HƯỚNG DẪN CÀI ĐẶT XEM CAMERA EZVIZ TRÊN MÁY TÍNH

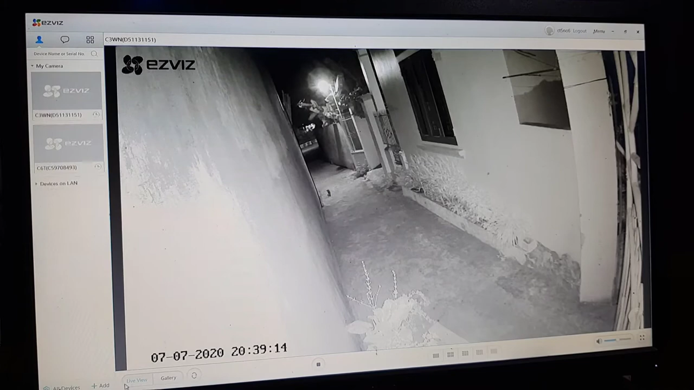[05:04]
Phần live view này là xem trực tiếp. Grayberry này là các bạn có thể xem lại lịch sử.